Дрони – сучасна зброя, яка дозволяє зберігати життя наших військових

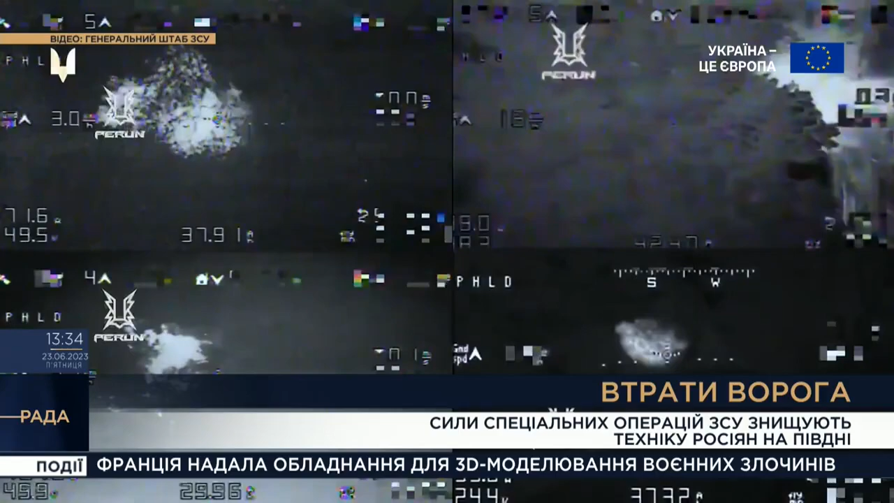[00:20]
Лише за декілька днів вдалими скидами наші оборонці знищили 8 одиниць техніки окупантів.